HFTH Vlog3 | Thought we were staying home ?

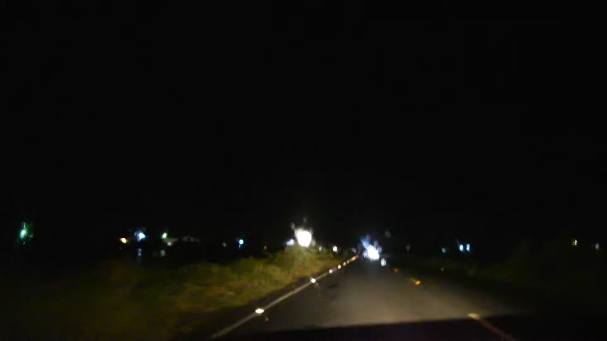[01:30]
Got out the house. Although it's like 6:30 right now. We made it out. About to go collect my uncle in Parfait. And we're on a really dark road. There's no street lights. Just a lot of cars passing. This place dark.